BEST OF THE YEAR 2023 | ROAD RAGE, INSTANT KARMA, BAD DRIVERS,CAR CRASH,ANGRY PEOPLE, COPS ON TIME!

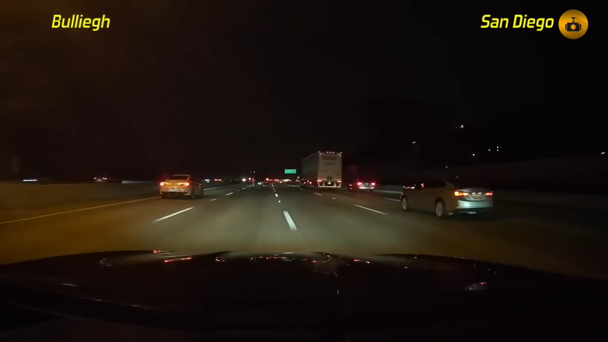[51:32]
An epic road rage between two drivers over a turn signal.
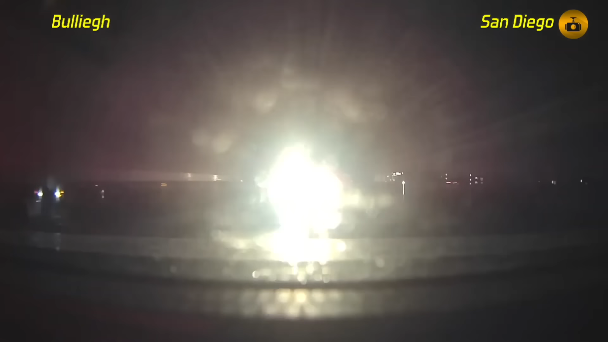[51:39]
Stay tuned for this one.
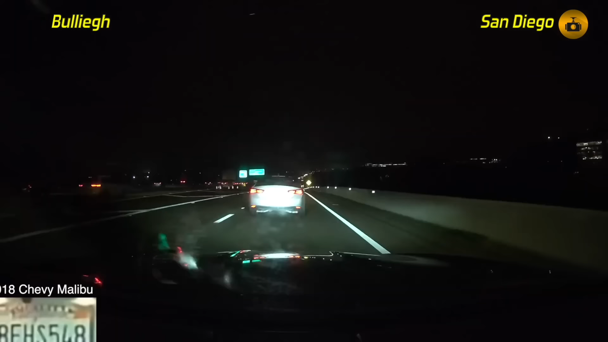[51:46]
The crazy Chevy driver tried to cut right in front of the camera and cause a fight, simply because the camera indicated while making a lane change. This didn't sit quite well with the Chevy driver for some odd reason, and it came to a heated confrontation.
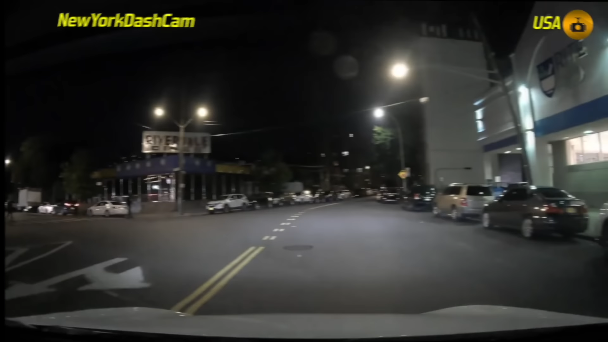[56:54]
These types of things can only be seen in New York. Camera caught a rather crazy NPC pedestrian on his dashcam who was even approaching his vehicle without the camera's permission.